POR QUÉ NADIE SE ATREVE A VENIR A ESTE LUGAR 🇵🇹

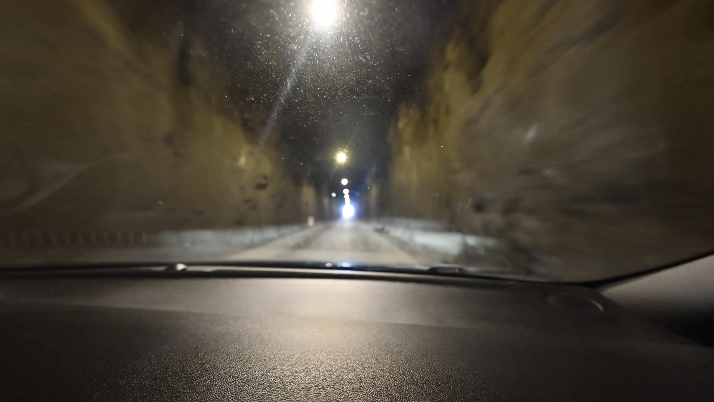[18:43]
Es que este túnel es muy antiguo. De hecho, llega con goteras también. Bueno, no hay coches.